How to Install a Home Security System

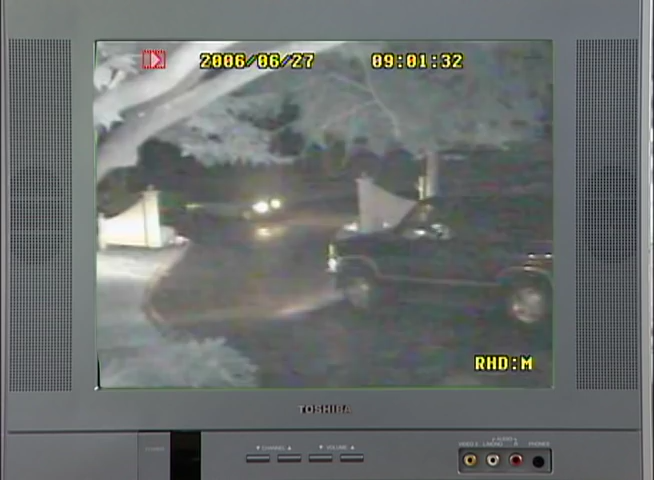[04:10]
They can see well at distances up to 150 feet, as well as close up.